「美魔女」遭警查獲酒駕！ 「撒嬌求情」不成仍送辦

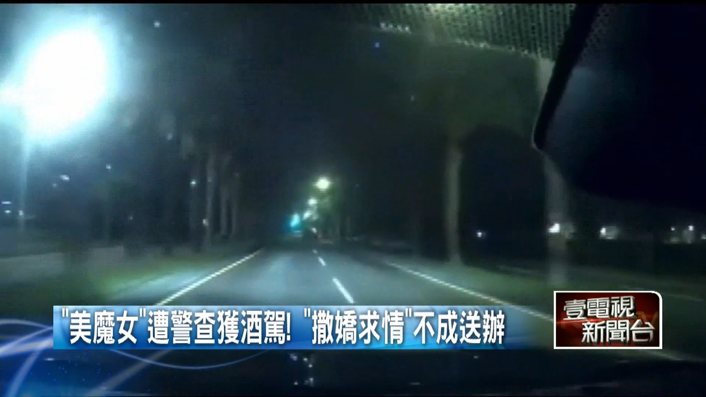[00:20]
開車搖搖晃晃連大燈也沒開警方立刻鳴笛將她攔下有沒有喝啦有喝是不是喝幾罐